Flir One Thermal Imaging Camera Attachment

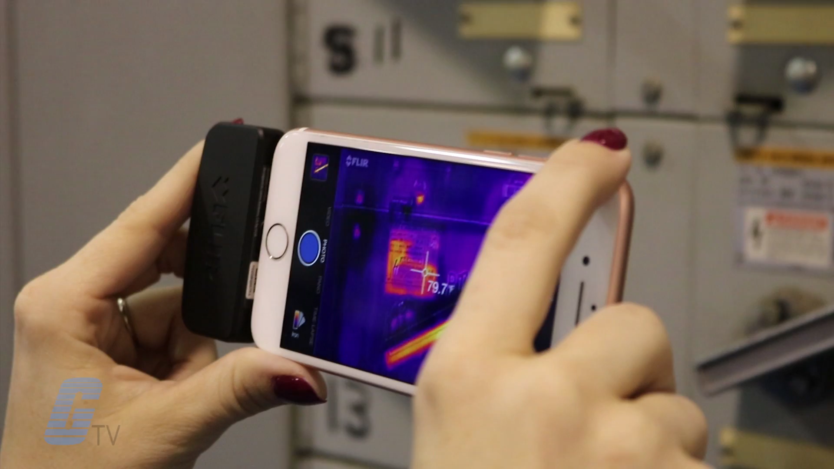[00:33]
The FLIR One can measure temperatures on any spot ranging from negative 4 degrees Fahrenheit to 248 degrees Fahrenheit across 7 dynamic video palettes including black and white,
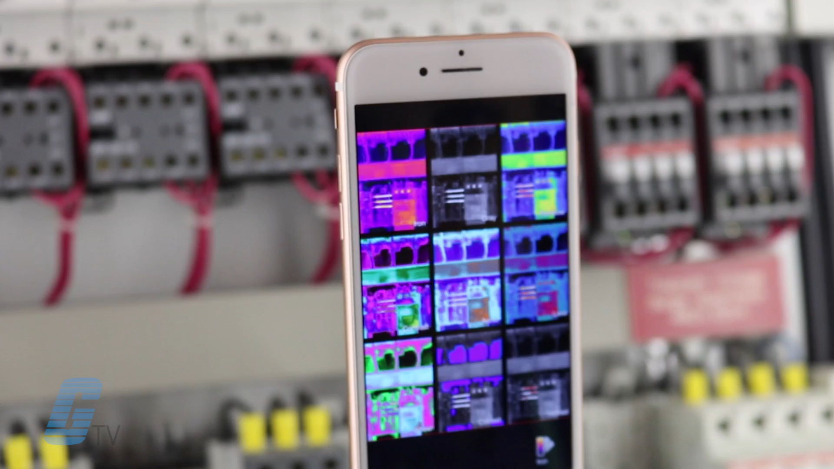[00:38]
white and black, rainbow, contrast, arctic, hot and cold, and iron.
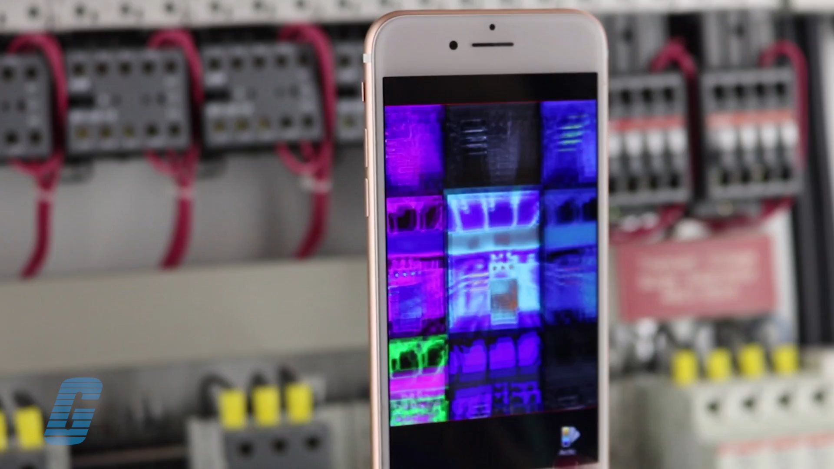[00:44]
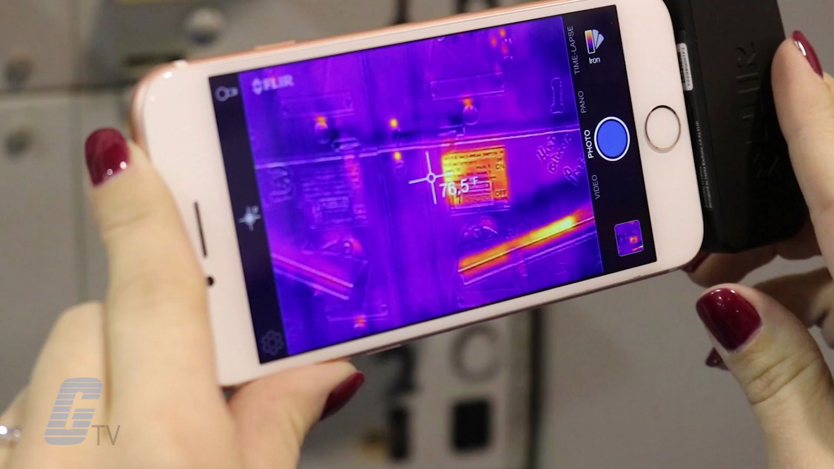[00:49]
On screen: spot 76.5°F
The FLIR One app also allows you to share thermal images and videos to the social media platform of your choice directly from your device.